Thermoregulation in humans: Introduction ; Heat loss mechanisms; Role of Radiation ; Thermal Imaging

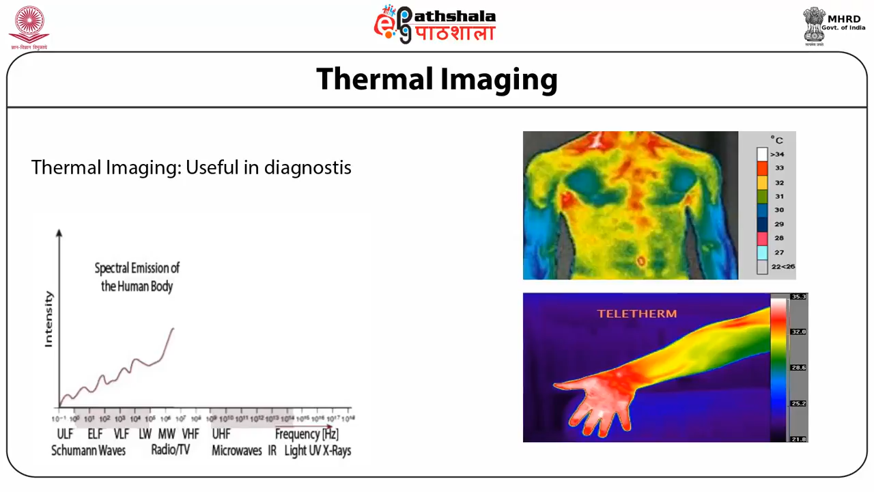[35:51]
The red is the palm shows a higher temperature whereas compared to the inner part of the body that is a hand which is showed light green and therefore the right side scale shows you the temperature. The color coding to the conversion to the coding that is the temperature to the color code. Now, this digital infrared thermal imaging we can use it for the diagnosis of a human disease.
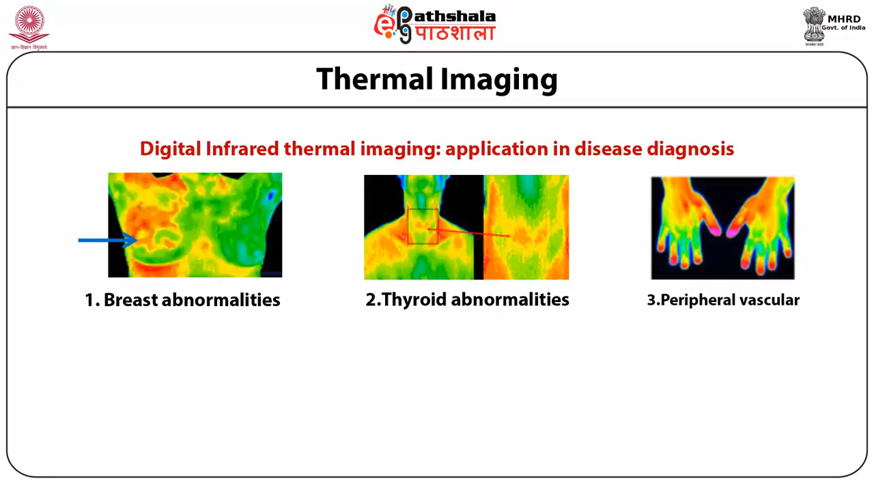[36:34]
abnormality and now the thyroid abnormalities can also be diagnosed using the thermal imaging. So, the third case is the peripheral vascular vascular disease. Again, you can see that the imaging can help in diagnosis of the disease. And the fourth is the cerebral vascular. It is very clear the red area pointed is a disease area. The fifth is the musculoskeletal disease where the abnormalities again are shown. The sixth the inflammation or the neoplastic condition. Neoplastic means basically cancer or where is the cells are metabolizing faster.
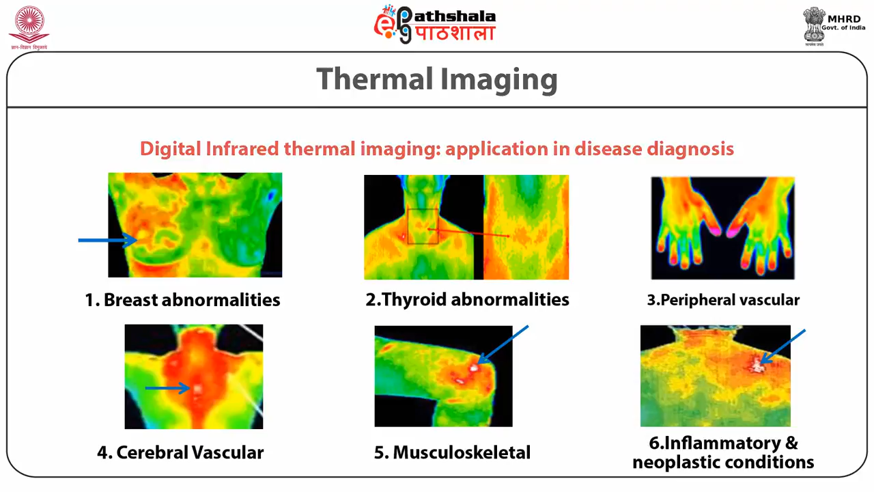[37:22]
So, there is a high metabolic rate and therefore there is a higher energy and therefore the radiation will also be high. So, these red areas are can be used for a diagnostic purpose in diagnosing the human disease. The major advantages and disadvantages of thermal imaging the disadvantage.